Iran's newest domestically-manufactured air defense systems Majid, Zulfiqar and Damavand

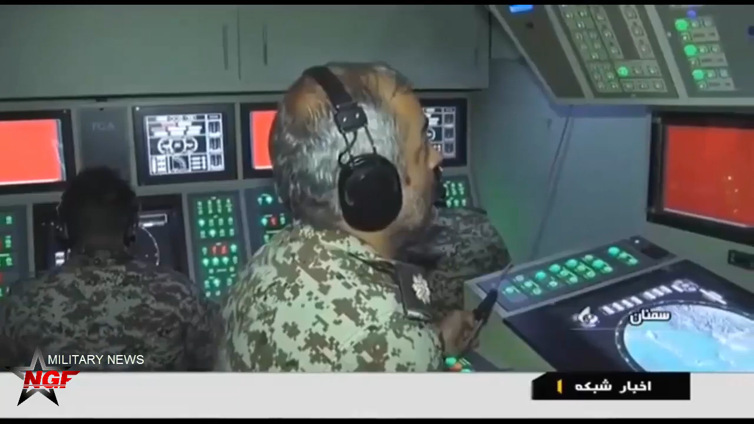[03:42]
According to Iranian sources, Baver can detect up to 300 targets at a time at a range of 300 kilometers, simultaneously tracking 60 of them and engaging six, whether aircraft or ballistic missiles.
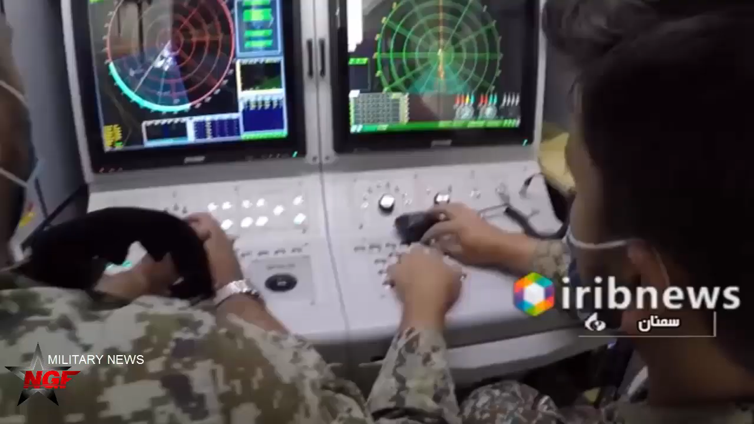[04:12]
A larger area surveillance radar with a claimed range of 450 kilometers may be incorporated
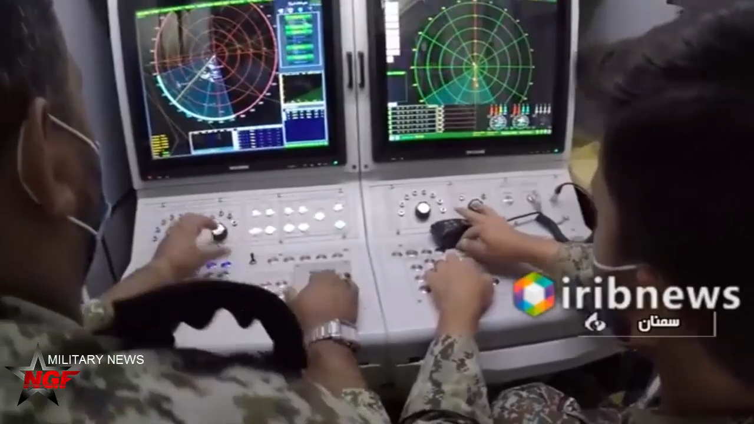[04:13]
as well and would probably be necessary for effective operation.